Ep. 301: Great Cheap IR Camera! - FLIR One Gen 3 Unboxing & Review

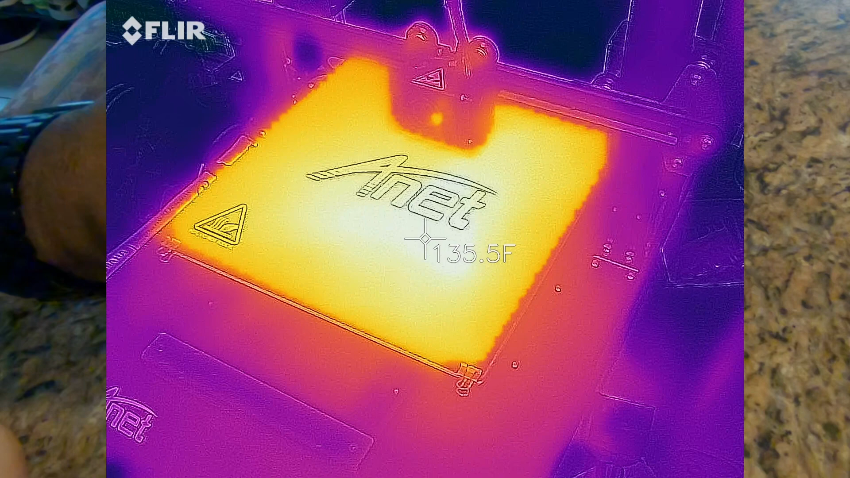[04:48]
On screen: spot 135.5°F
looking at my 3d printers making sure that my print beds are uniformly uh uniformly heated to
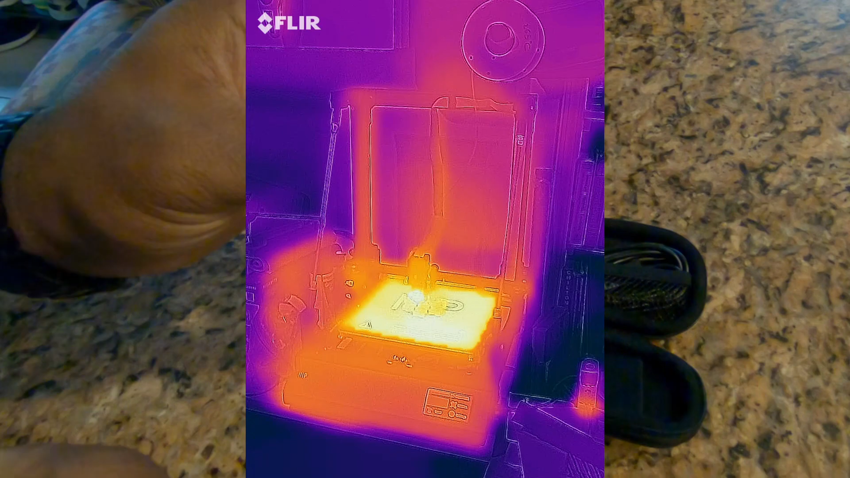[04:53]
uh looking
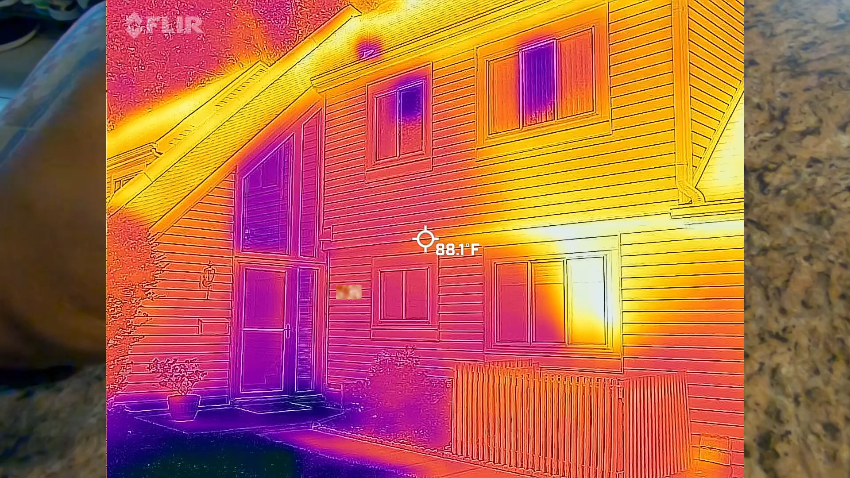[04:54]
On screen: spot 88.1°F
at the house doing an energy survey looking for heat
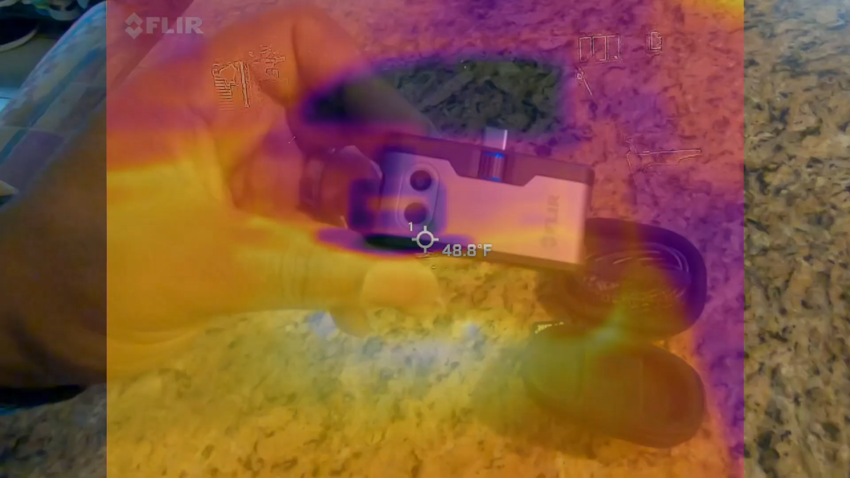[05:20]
On screen: spot 48.8°F
you know so there's tons of awesome uses and there's a lot of fun uses so this device is not cheap um
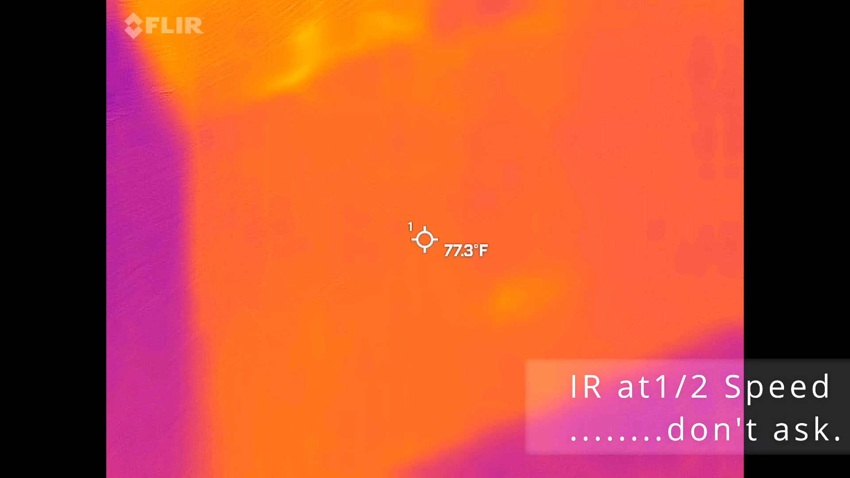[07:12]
On screen: spot 77.3°F
looking at this in infrared you can clearly see the visible
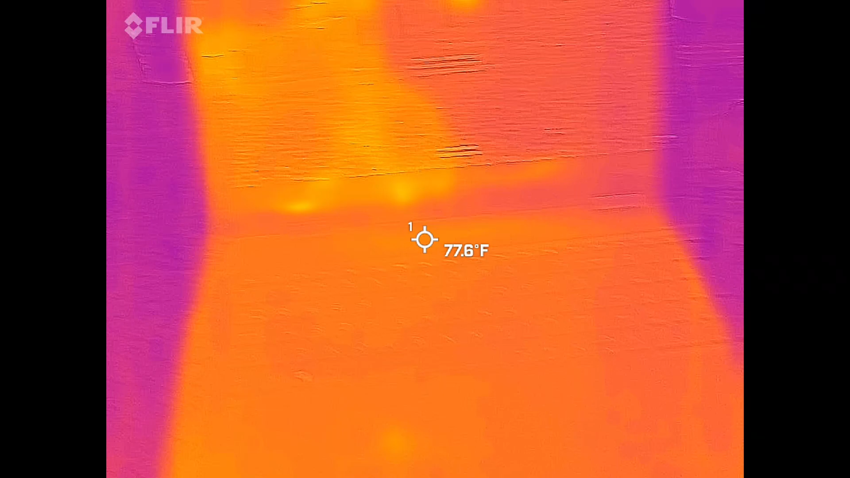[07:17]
On screen: spot 77.6°F
image is being used to make an outline oh there you go i got my thermal
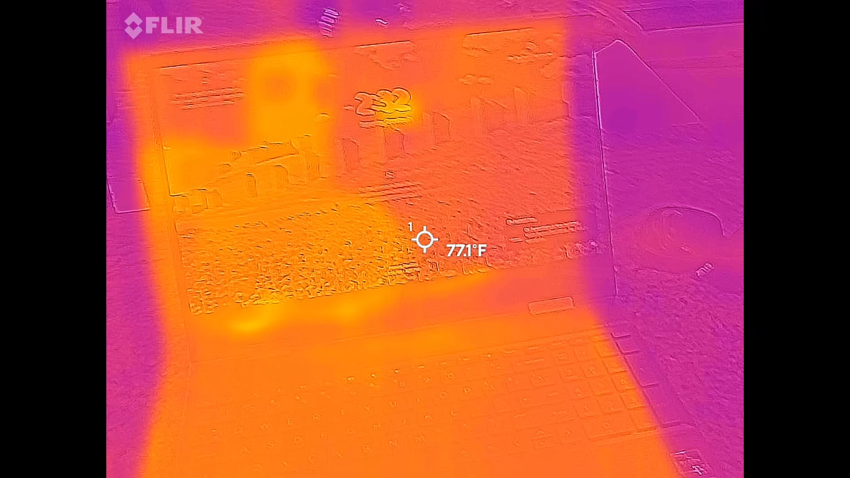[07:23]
On screen: spot 77.1°F
shadow in the background of the
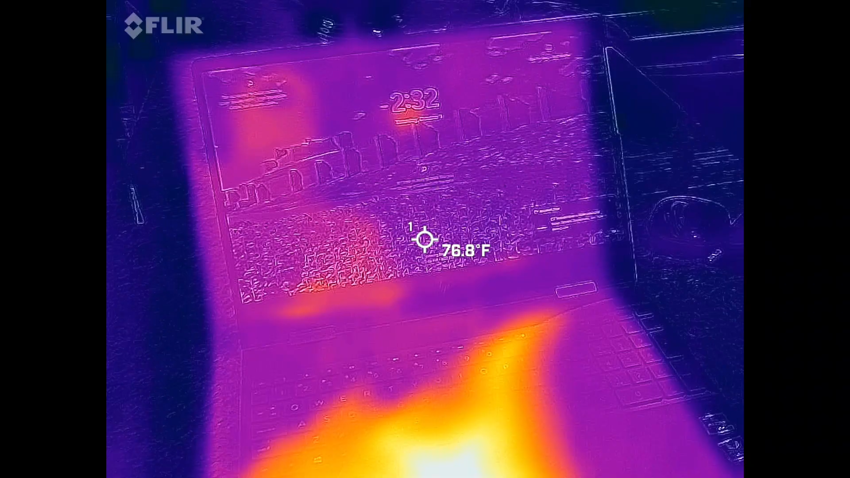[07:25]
On screen: spot 76.8°F
screen but then you have the
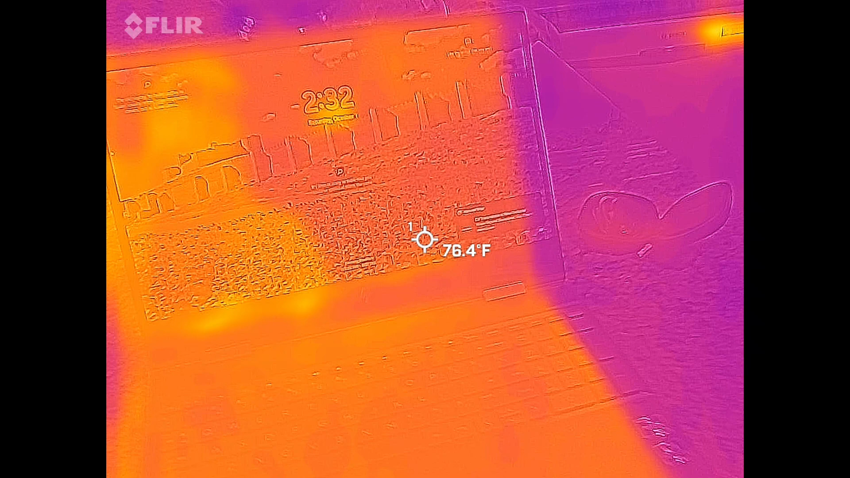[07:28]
On screen: spot 76.4°F
visible camera is being used to make an outline of what's on the picture
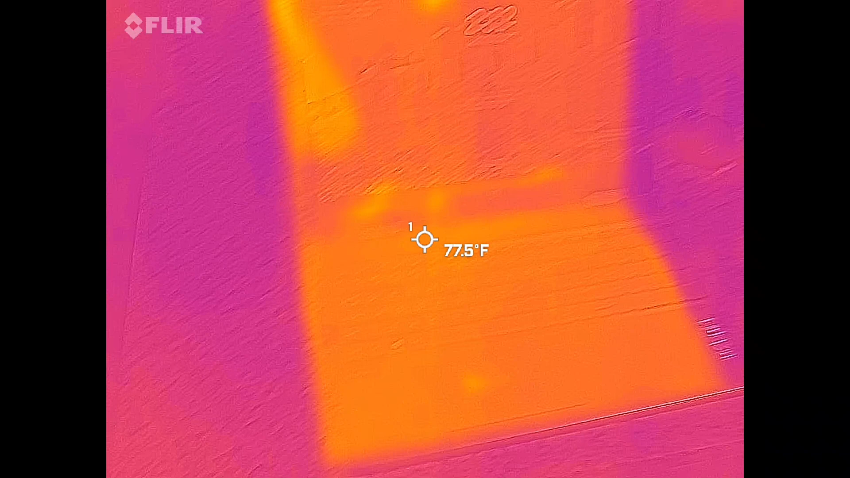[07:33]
On screen: spot 77.5°F
just so that you can get context and reference in your imagery so this is the past part performance benchmark so let's go ahead and crank this sucker so obviously on the visible light
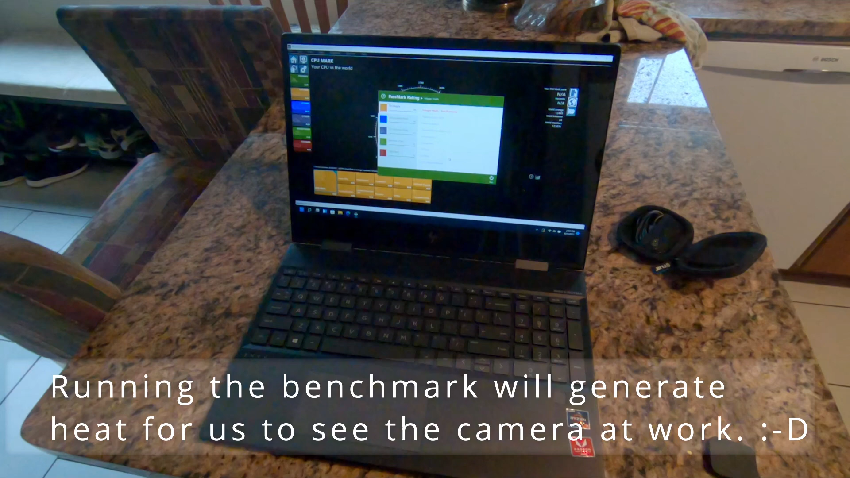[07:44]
imagery you just see it running benchmarks but here on the infrared imagery
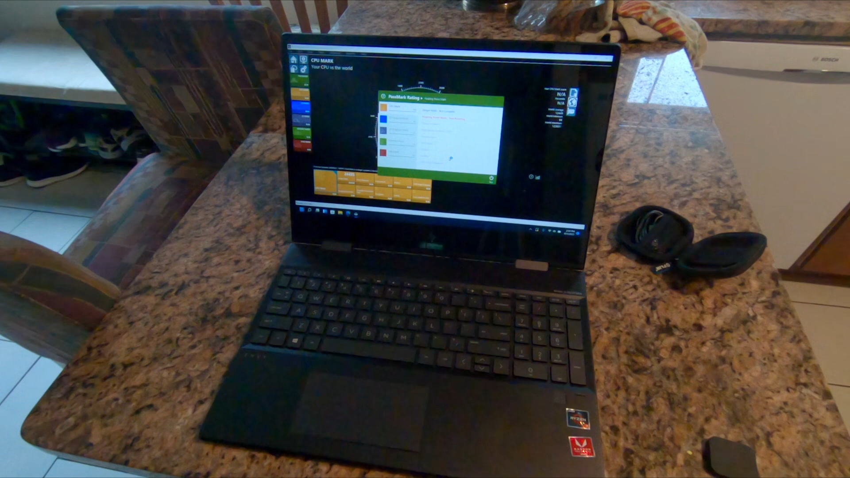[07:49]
we will hopefully start to see this sucker really heat up okay you can see on the infrared the cpu area of the computer is starting
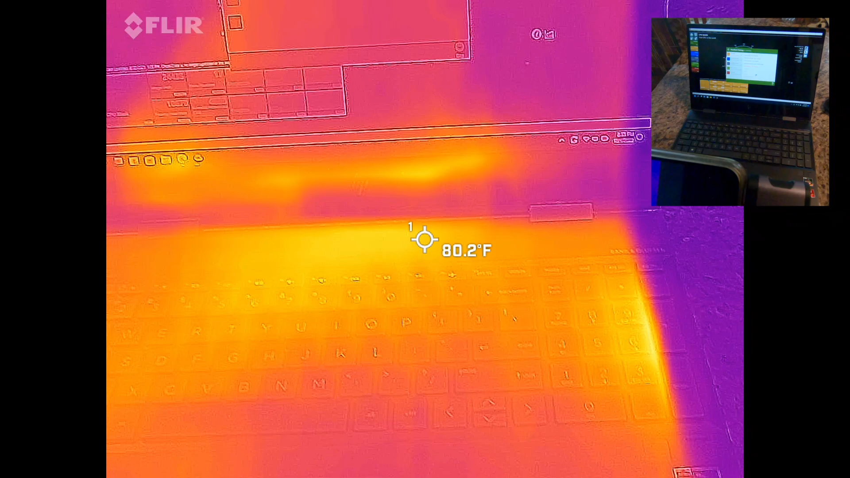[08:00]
On screen: spot 80.2°F
to get pretty warm and this edge here where you have the exhaust vent is getting nice and nice and toasted so that's up to 70 that's up to almost 90 degrees
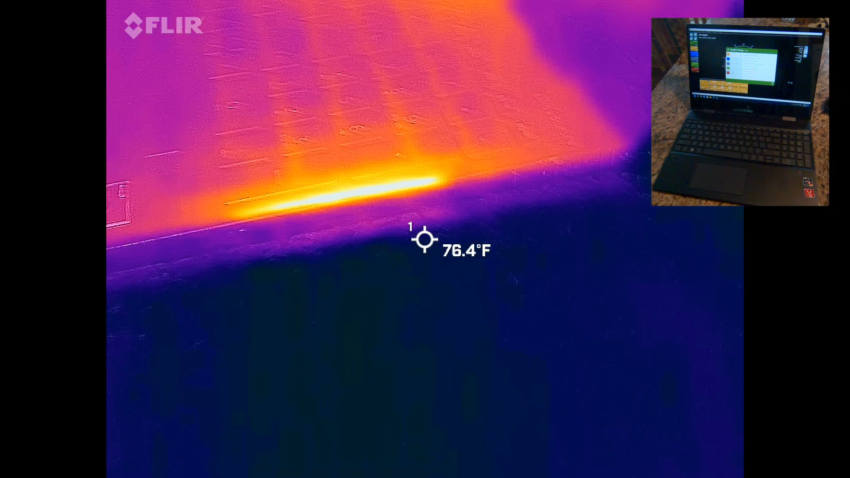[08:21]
On screen: spot 76.4°F
okay well like five let's take a look at the other side okay so the cpu area is getting pretty better that's 82
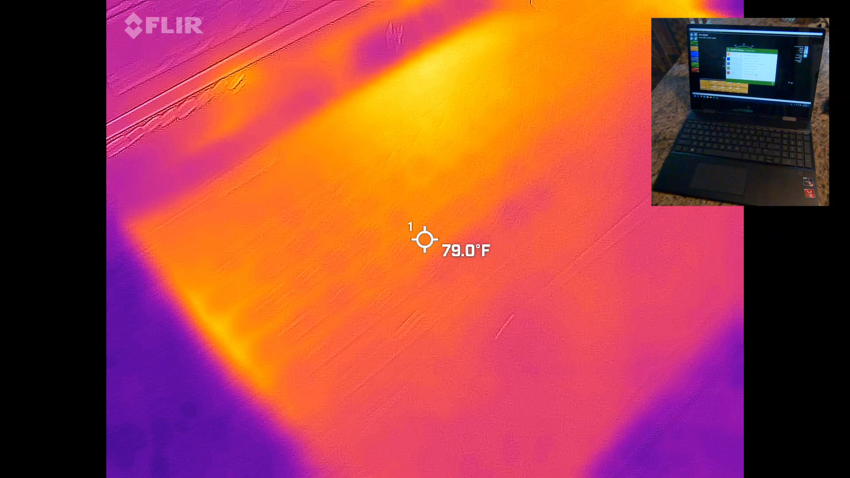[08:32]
On screen: spot 79.0°F
just got the side over here we have another vent that guy that guy is almost 90 let's take a look at the back of it this is where the intake is
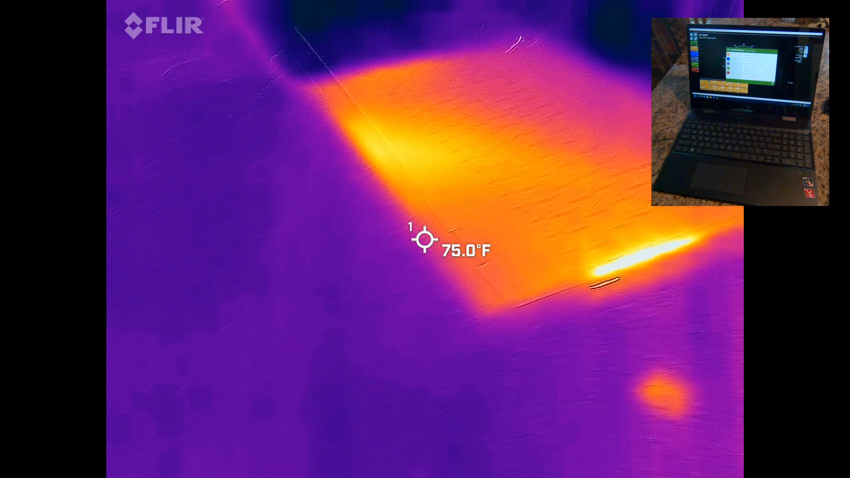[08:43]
On screen: spot 75.0°F
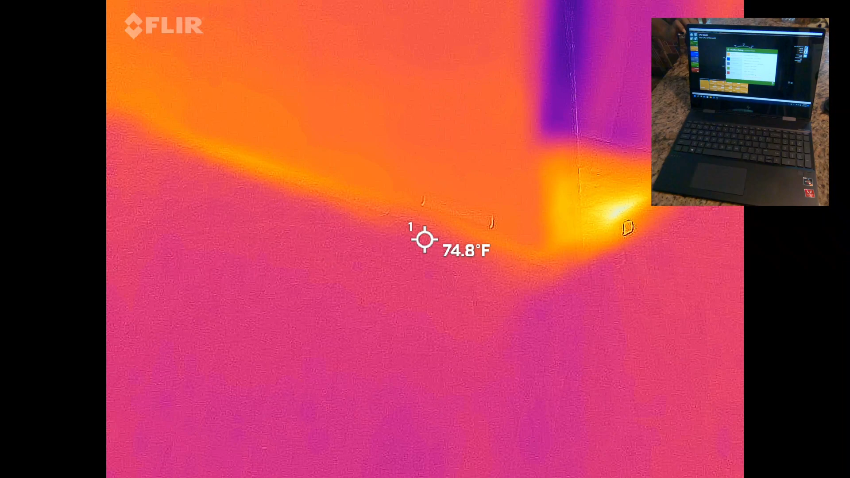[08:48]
On screen: spot 74.8°F
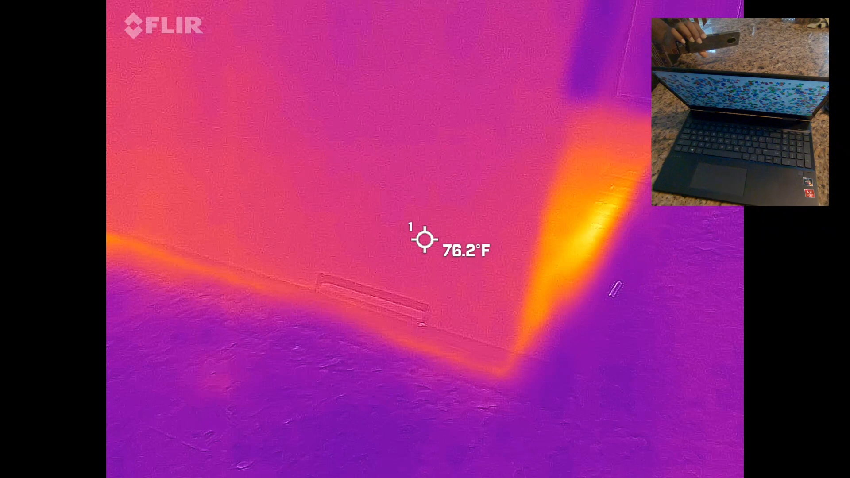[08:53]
On screen: spot 76.2°F
okay yes getting warm you can actually see a thermal reflection of a countertop interesting
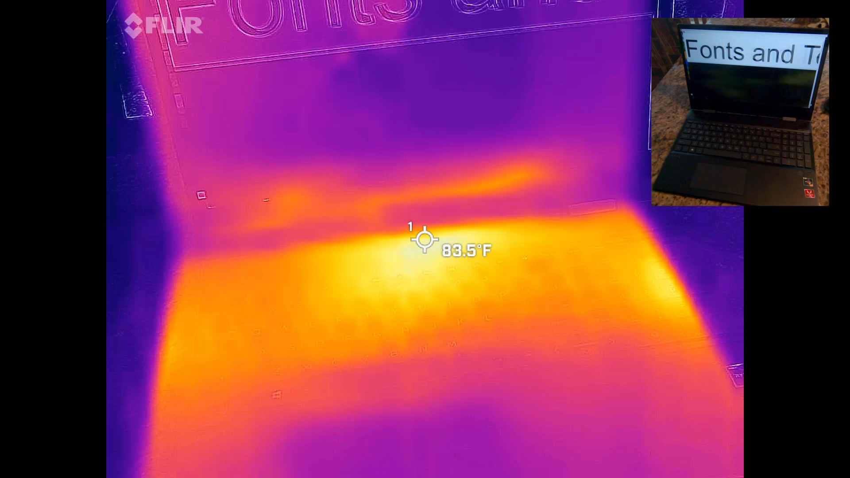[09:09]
On screen: spot 83.5°F
okay so the temperature of the cpu is actually well i can't say the actual cpu temperature the temperature over the cpu looks like it's hovering about 85 degrees fahrenheit